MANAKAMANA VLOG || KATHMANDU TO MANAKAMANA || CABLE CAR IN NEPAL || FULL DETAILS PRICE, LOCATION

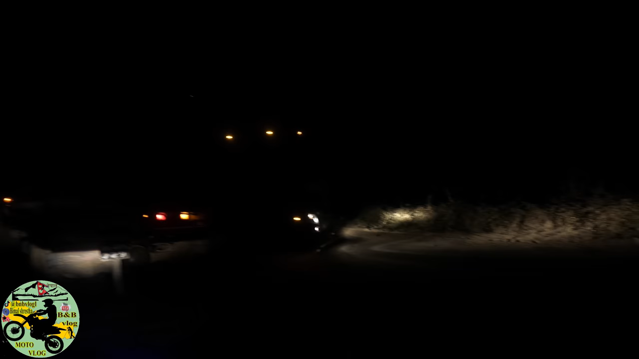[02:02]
रातिदेखि नै पुरै जाममा पऱ्यो नि त है हैट के हो गाडी त हेर्दै भयङ्कर छ कति लाइन हौ गाडीहरूको नि आम्मामा बिहानदेखि यस्तो लाइन छ है बेलुका भयो झन् कस्तो हुने हो